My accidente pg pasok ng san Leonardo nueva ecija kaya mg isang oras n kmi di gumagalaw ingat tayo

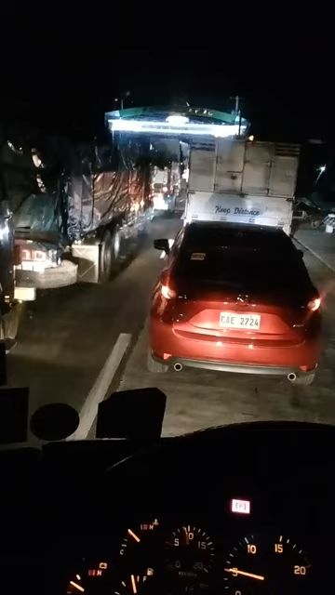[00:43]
Gapan, Nueva Ecija, bound to San Leonardo, Nueva Ecija. Walang galawan, mag isang oras na kami rito nakatingga dahil meron daw aksidente sa unahan. Sana naman okay lang, wala sanang nasaktan. Mutot pa yung partner ko dito.